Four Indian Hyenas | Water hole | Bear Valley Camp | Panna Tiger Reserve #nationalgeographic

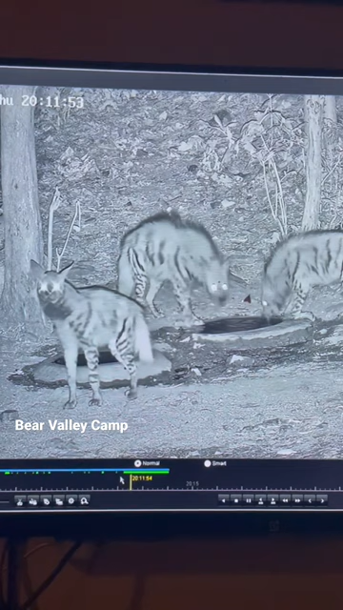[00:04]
three Indian striped hyenas together. Does it get better than this? Yes, it does. Here's the fourth one. Wow.
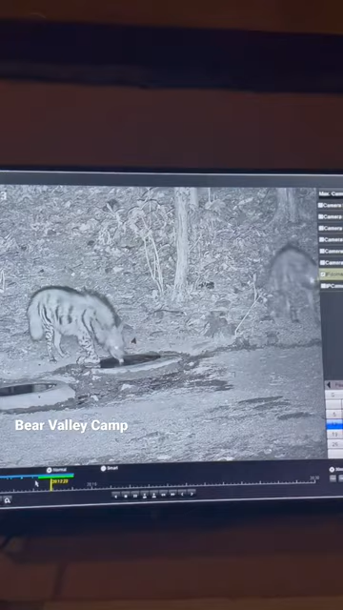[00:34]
Absolute stonker. I never imagined would see four hyenas together